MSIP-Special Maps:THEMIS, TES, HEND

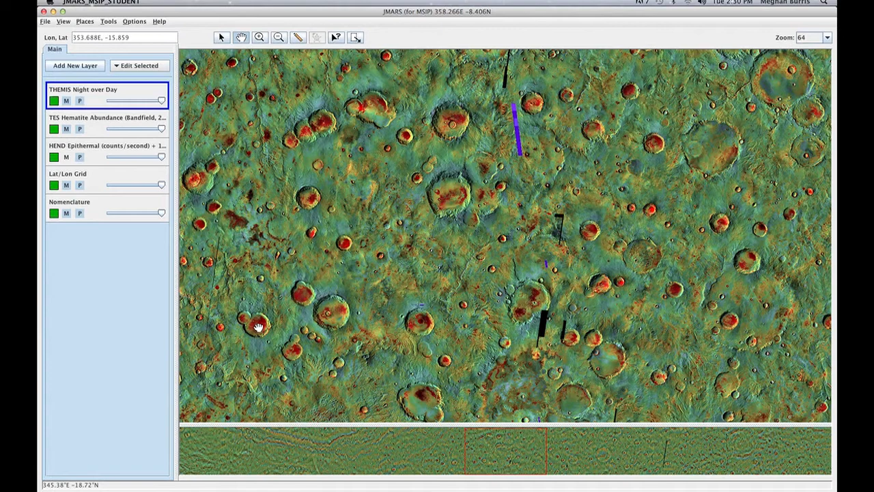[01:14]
So the impact probably hit the material and most of the dusty area settled around it while leaving the rocky material exposed. The next map we're going to look at is the Tess Hematite dataset. So we're going to turn this one off.